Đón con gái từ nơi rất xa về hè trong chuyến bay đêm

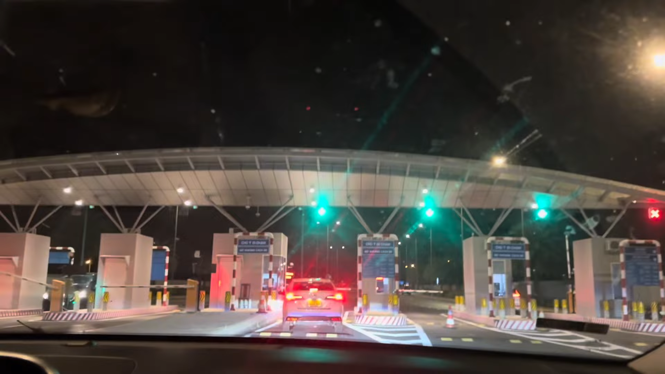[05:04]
trả tiền. Sân bay ở bên này, sân bay quốc tế ở Cam Ranh này mới mới xây nên nó đẹp. Ừ. Khỏi cái chặng mấy lần. Không tính ra. Con này. Cầu Bình Tân. Đây là về đến cầu Bình Tân. Hôm nãy là đi cầu Bình Tân, giờ đón được con gái về đến cầu Bình Tân.